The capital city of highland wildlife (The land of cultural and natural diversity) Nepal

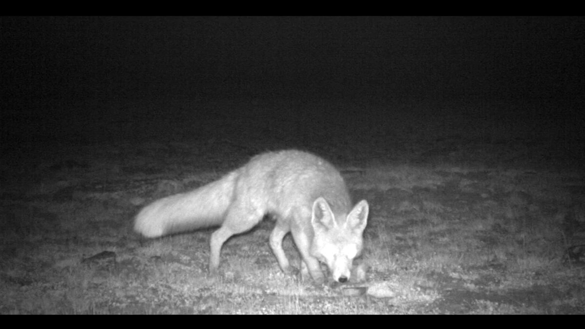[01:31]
The red fox and the Tibetan fox are other Canites coexisting here with the grey wolves. The wild yak has been suspected to be regionally extinct from Nepal.